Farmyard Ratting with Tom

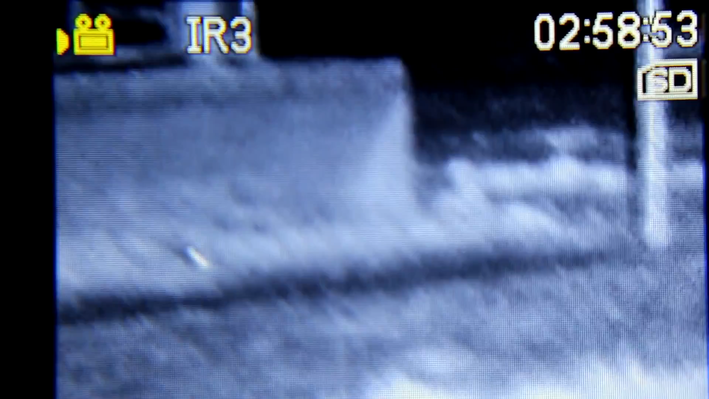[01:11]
So this is my view for most of the night. Looking through the Nightfox 110R.
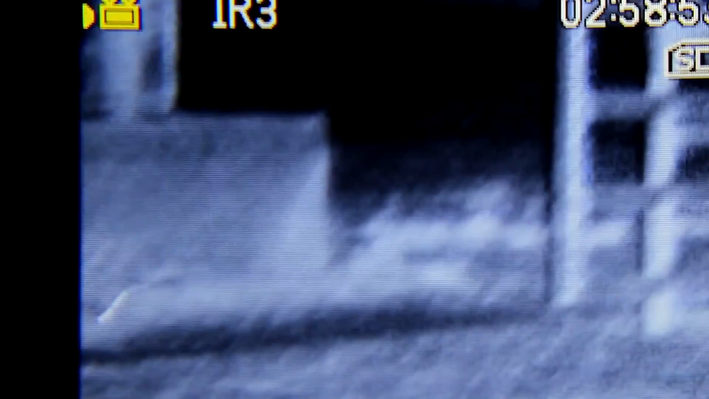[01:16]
I had a bit of trouble recording with it because it records in AIV format
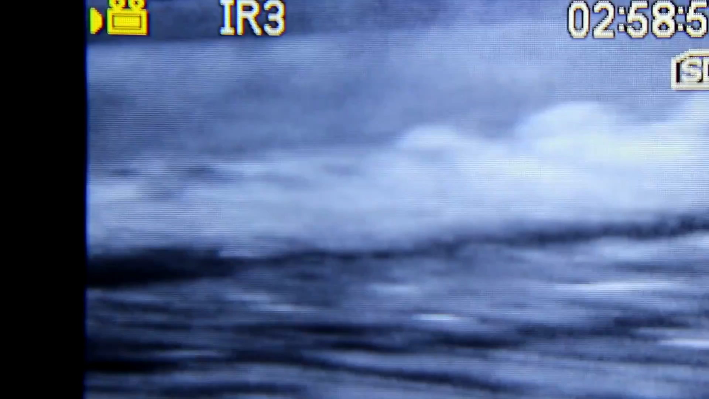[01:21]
but never mind this is me showing videoing through the actual lens with my camera.
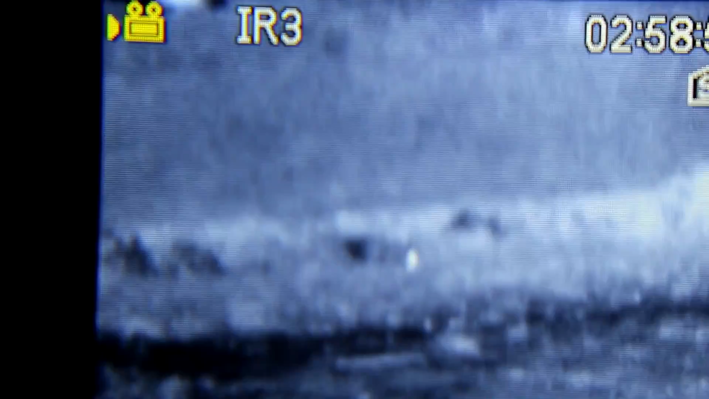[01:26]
See there's a few rats dotted about so Tom gets straight on it.
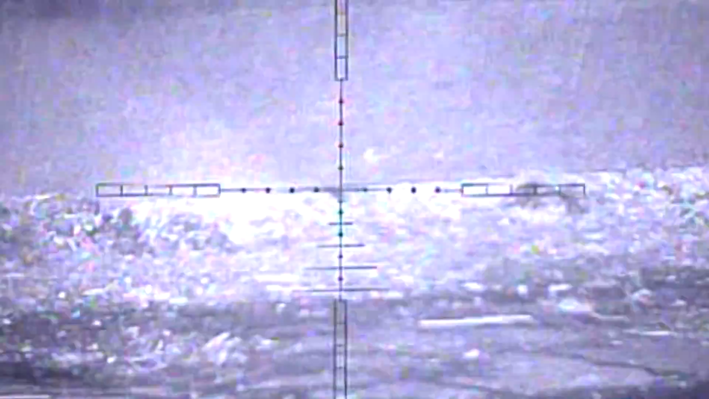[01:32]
He hits that one I'm pretty sure it goes under and dies.
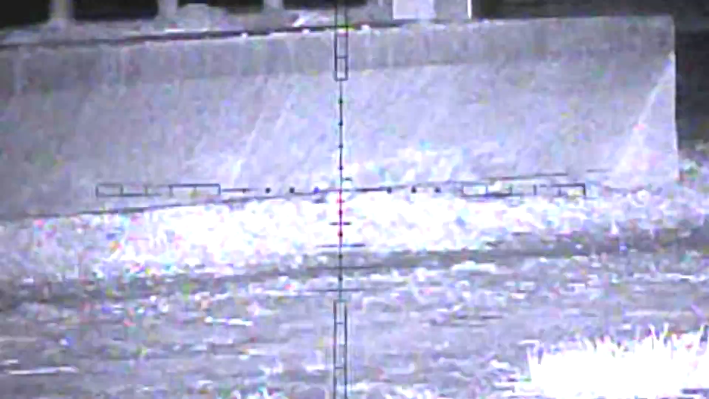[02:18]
That's a beautiful shot there. That rat just rolled straight over with a heart shot. Tom's being very precise going for headshots and heart shots only.
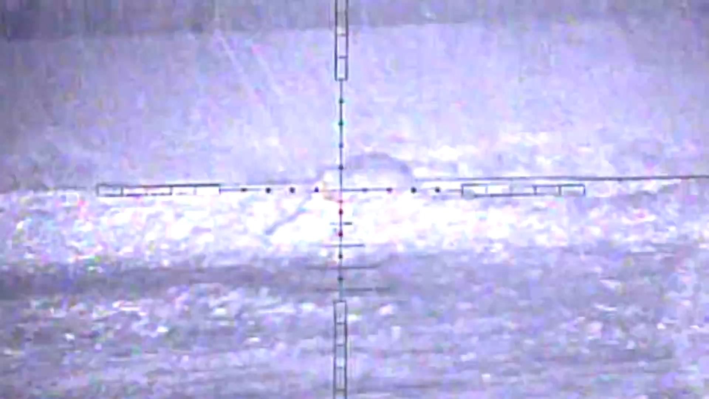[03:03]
So no messing around. This one's being a bit of a cannibal and eating its fallen comrade.
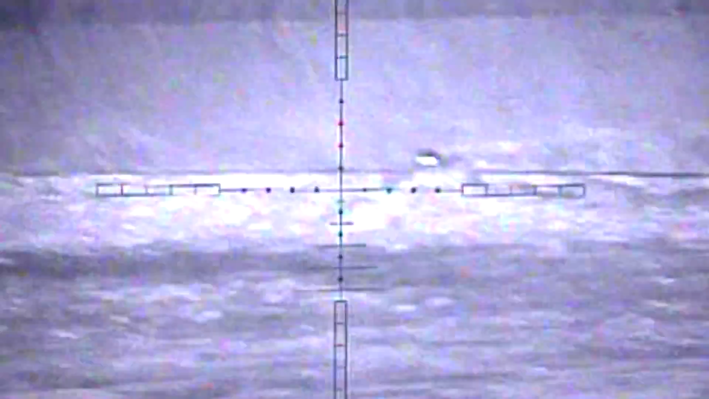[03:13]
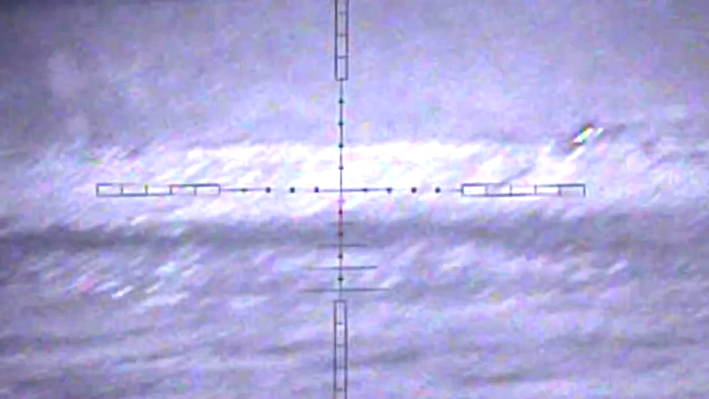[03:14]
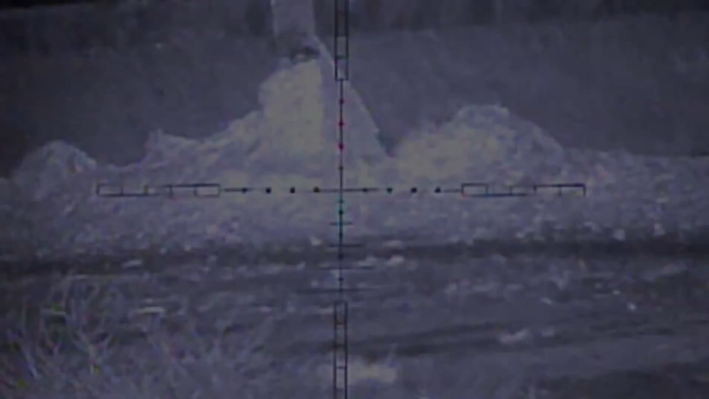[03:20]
The H100 100 today has been absolutely spot on.
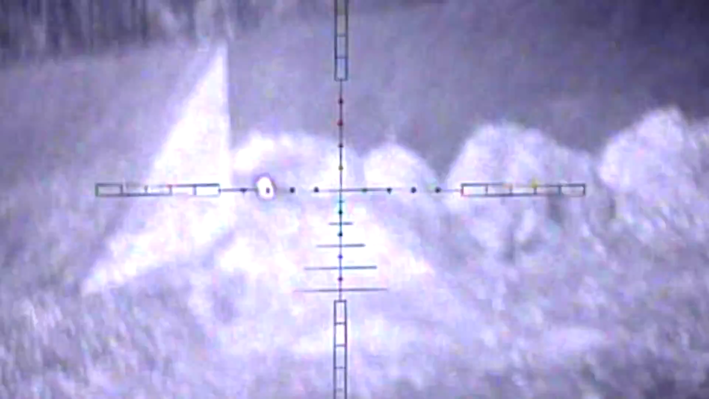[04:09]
This one, however, isn't. I'm not quite sure what happened here. Maybe it was a bad pellet or we got the range of it wrong.
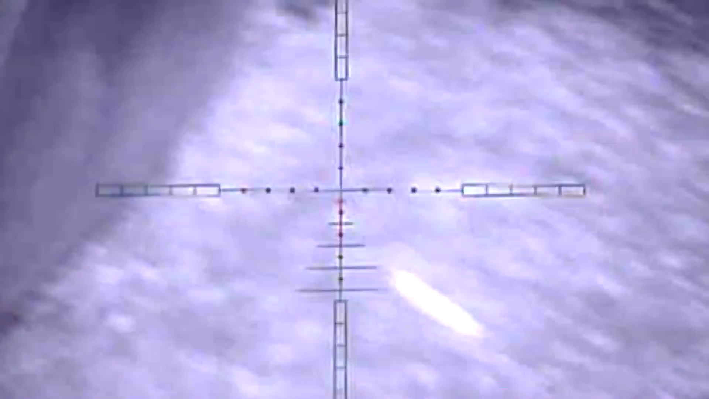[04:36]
You meant to aim a little bit above because the pellet hasn't had time to reach the centre of the crosshair.
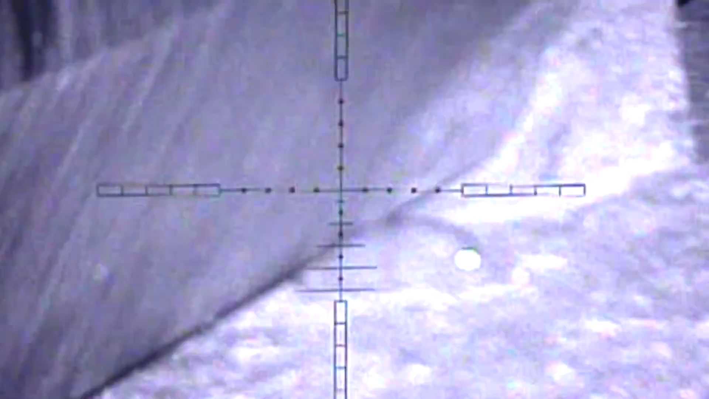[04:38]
But the same rack comes out again, adjusts his aim point and drops him cleanly.